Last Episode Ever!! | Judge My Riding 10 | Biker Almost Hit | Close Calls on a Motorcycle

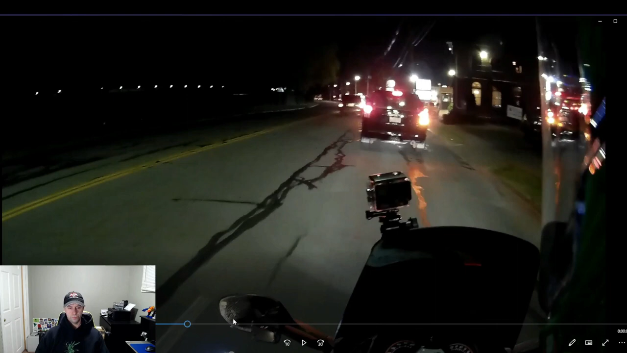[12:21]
You don't see headlights really in the back. I head check. So there's a guy directly behind me. But there's no one that I can see over in this lane. There's no headlights. Head check, check the mirrors. As soon as I start to turn, dude, where does this guy come from? Because it looks like he's over on, like... Because I'm in this lane. So he had to have seen me. Because he's over the yellow line at this point. And I don't know how we didn't hit. I really think that we may have brushed a little bit.